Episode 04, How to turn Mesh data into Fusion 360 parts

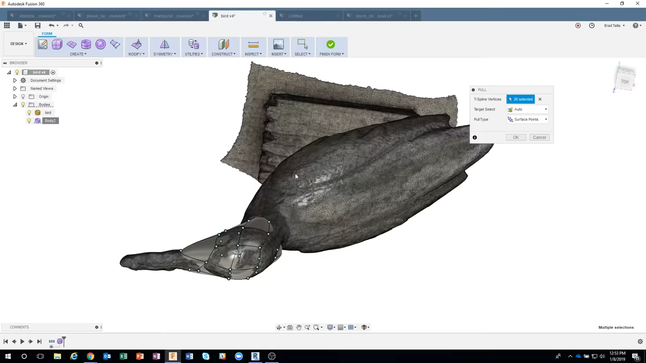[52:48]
pretty close to this underlying shape here.
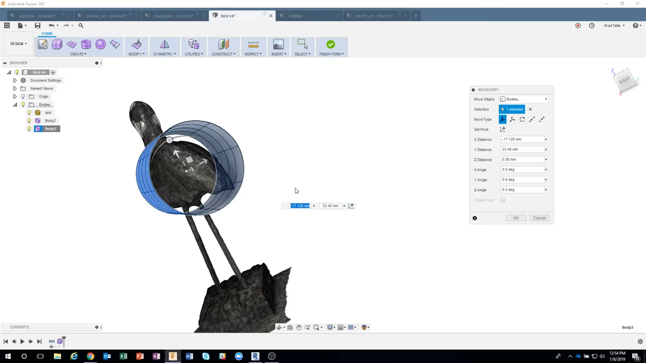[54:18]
And so it's kind of encompassing this area here. You can kind of see that.